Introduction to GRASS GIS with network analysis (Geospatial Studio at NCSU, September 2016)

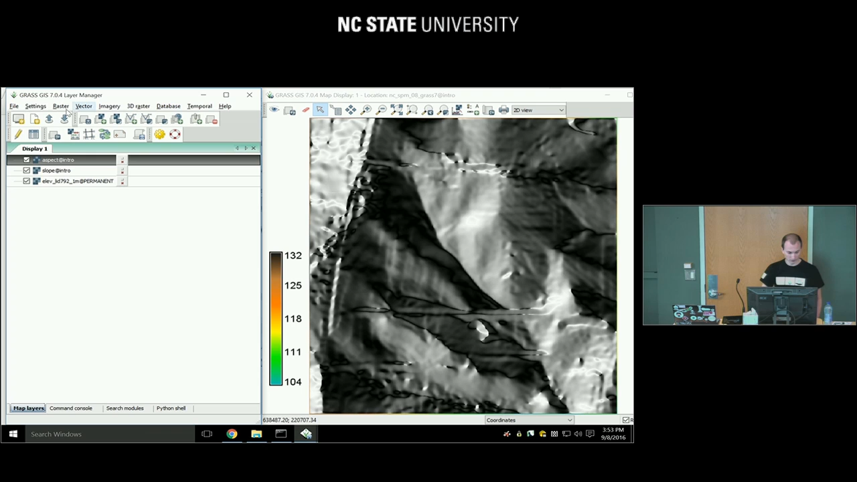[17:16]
So this is the aspect, this is the slope. And when we zoom out, you can, for example, see that the size actually matches the elevation map we used.